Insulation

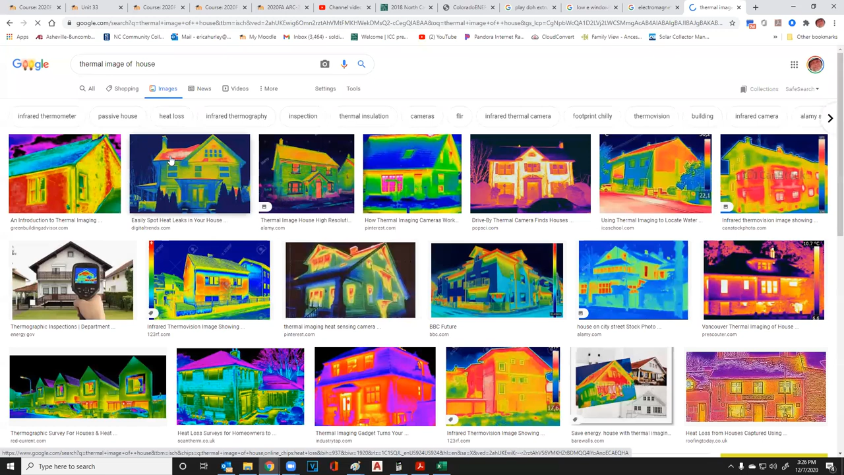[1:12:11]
Yeah, I should have done that to begin with.
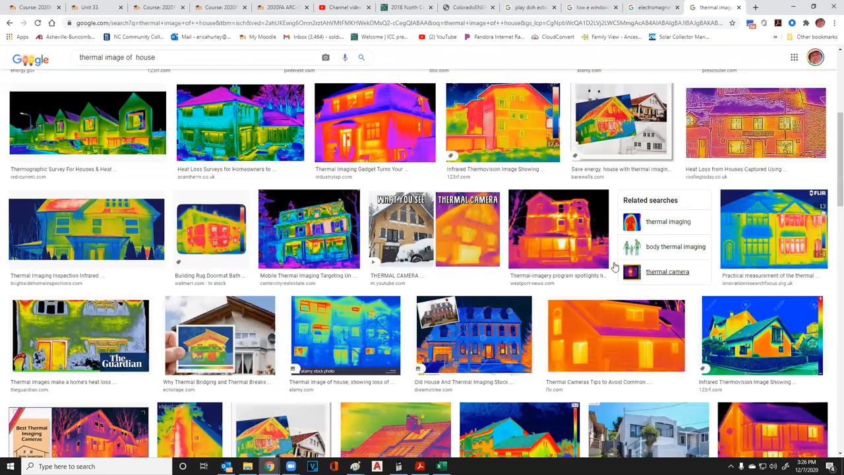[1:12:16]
So, well, it's not showing the studs like I wanted to. There, I'm going to use that one.
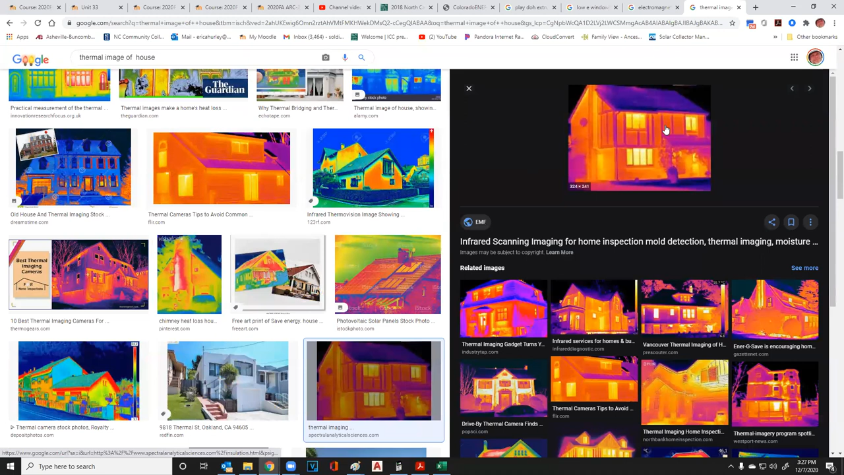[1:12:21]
So you can look up here and you can see where the studs are in that wall right there. And, you know, what's going on, how many studs are in there. Well, typically, in a wall,